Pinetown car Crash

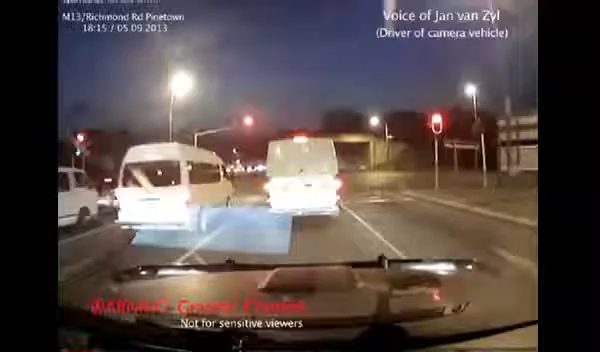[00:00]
And as we pull off, my eye just, a glimpse of the light of the truck coming down, and it happened so fast, just like everybody else in front of us, so I'm very shocked, I can't believe that I wasn't there, it's just, thank you to the Lord, I mean.